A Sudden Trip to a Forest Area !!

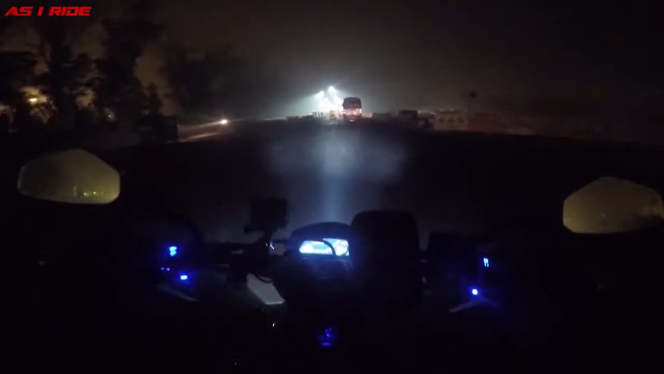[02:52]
Now this road, I mean, these lights are newly installed and this looks amazing. I wish all the roads and highways of New Delhi were lit up like this.